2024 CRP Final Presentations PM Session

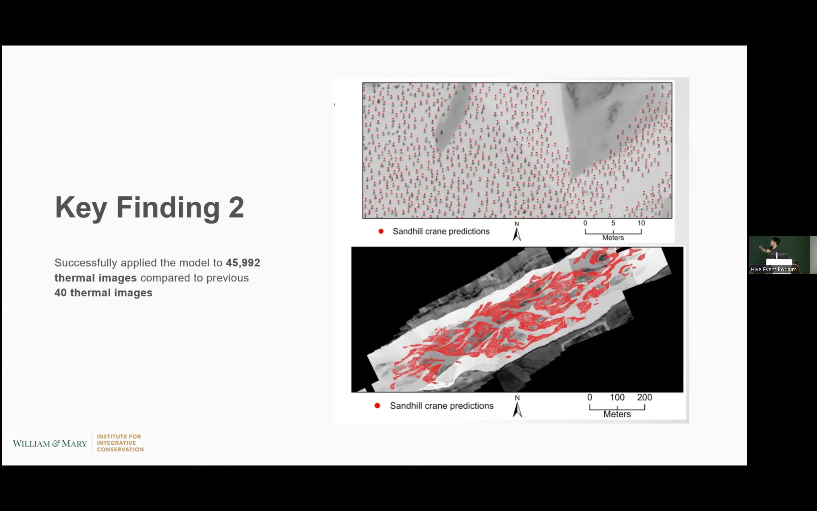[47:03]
And as you can see in the figure, the top image represents the predictions that was transferred to the GIS software, and the bottom represents us connecting all the thermal imageries into a landscape and having a distribution map of where the sandal cranes are roosting. Our third key finding was that we were able to identify the key factor that was influencing model generalizability.